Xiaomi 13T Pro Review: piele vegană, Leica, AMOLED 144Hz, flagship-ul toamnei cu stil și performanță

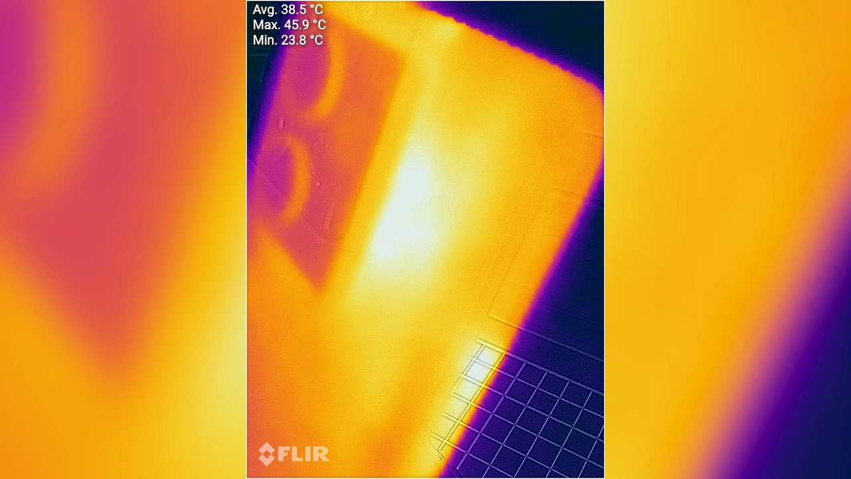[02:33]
On screen: max 45.9°C, min 23.8°C
Xiaomi 13T Pro, în strădania sa de a ocupa un loc de top, a depășit 45 de grade Celsius. Din fericire, în gaming se comportă exemplar.